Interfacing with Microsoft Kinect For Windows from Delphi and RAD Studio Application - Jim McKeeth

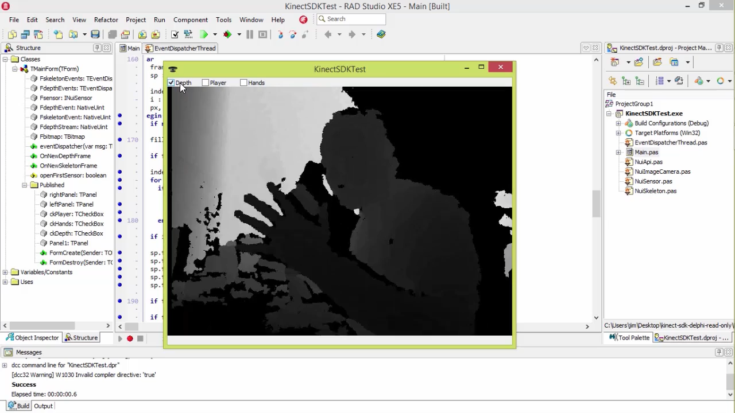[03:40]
Now my microphone is right here in front of me I'm talking into. And you can see my hand, this hand is behind it because it's lighter colored. It moves further away, it gets lighter. And this hand is in front of it because it's darker colored. Okay. It's actually interesting. You can see the folds in my shirt here. I'm not sure if that's going to show up in the video or not. But you can see the folds in the fabric. Okay.
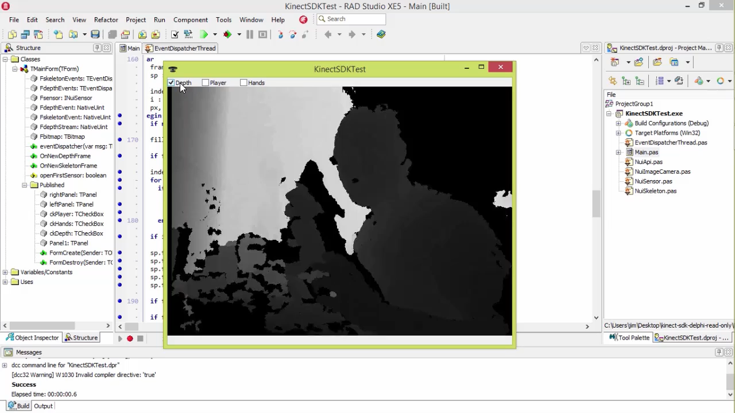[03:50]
So that's showing the depth of the field. So back there is the back wall, et cetera. So I'm going to go ahead and turn on player tracking. So now it's highlighting me in blue. Now you notice it's got a microphone in blue as well. That's because my microphone in this part of my desk is in the same area as I am. And so it's having a hard time differentiating whether or not this is part of me or not. So I'm going to turn on hand tracking. Let's see how this works because I've got some stuff cluttering around here.
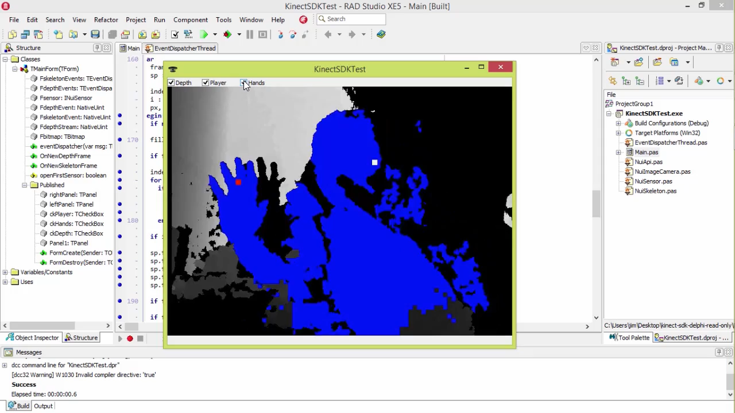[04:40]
Oh, it lost the left hand. And based on information here, even despite my microphone being in the way. So pretty interesting. You can do a lot of other things with Kinect. You can actually pull an actual video to get actual photograph data out of this.
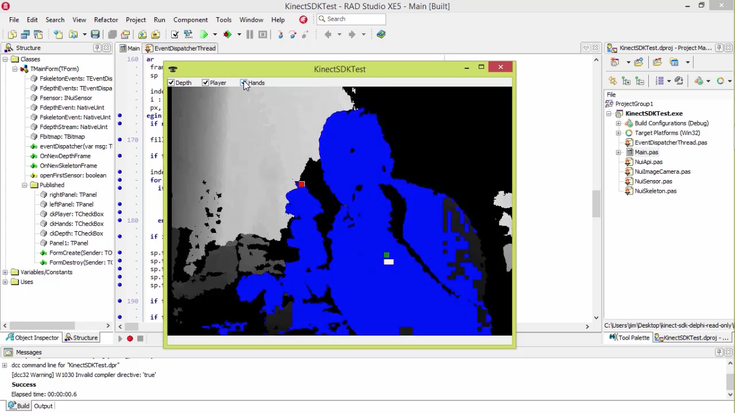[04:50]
It uses infrared camera. So this is the depth view we're looking at right now. You can look at a photographic view as well. It's got a microphone in it and some other abilities as well. So you can use this to do background replacements, 3D scanning. I've seen them use it to take 3D scans of people to do 3D printing and stuff like that.
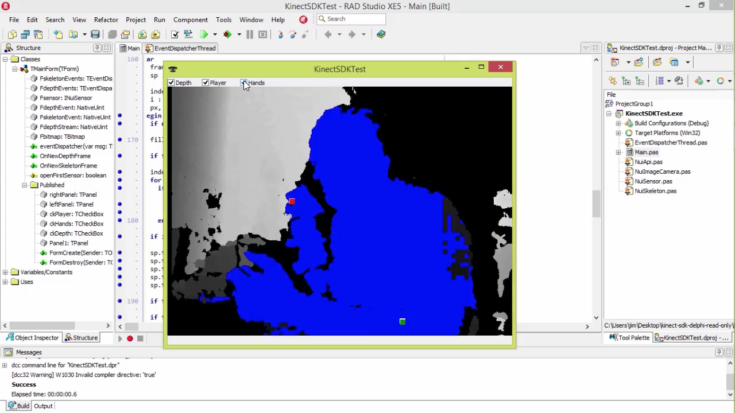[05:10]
But anyway, this is the Kinect working with Delphi XE5.